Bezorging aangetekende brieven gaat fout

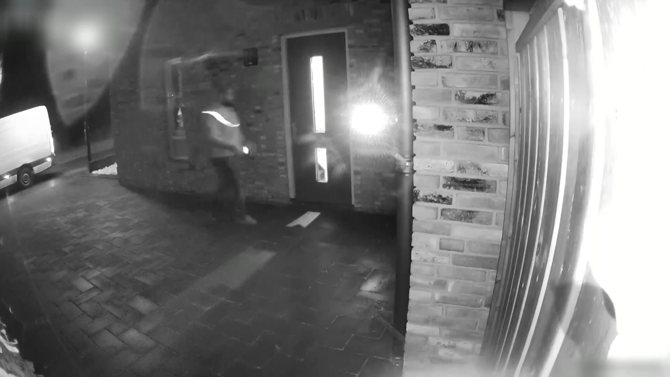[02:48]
We doen het nog een keer. Maar nu in Harderwijk. Even aangebeld.
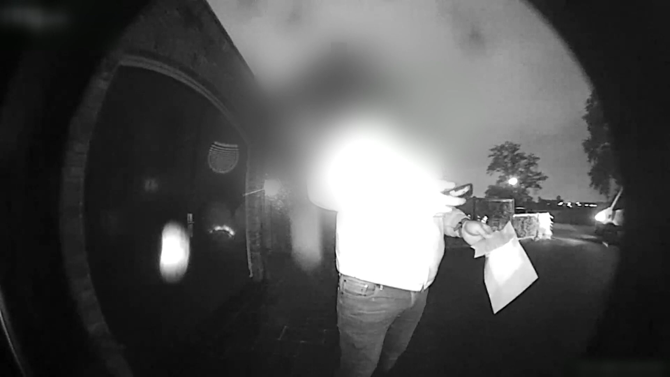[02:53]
Niemand doet open. De bezorger die laat een bericht achter dat de aangetekende brief op te halen is bij het dichtstbijzijnde PostNL-punt.